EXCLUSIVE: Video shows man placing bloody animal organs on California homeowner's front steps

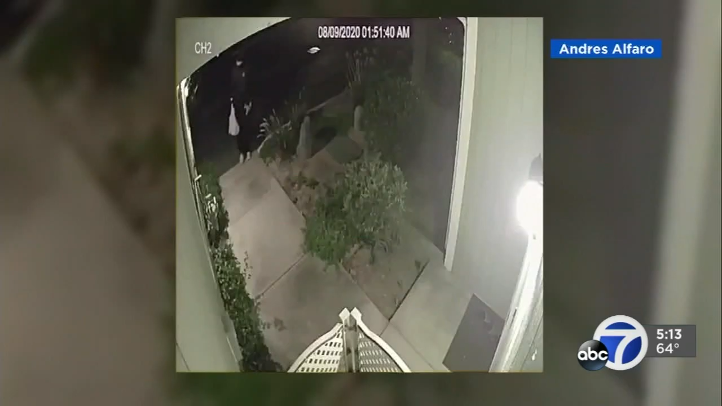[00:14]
I definitely see it as something threatening. Shocking surveillance video shows what appears to be a man placing objects at Andres Alfaro's home in South San Jose just before 3 o'clock Sunday morning.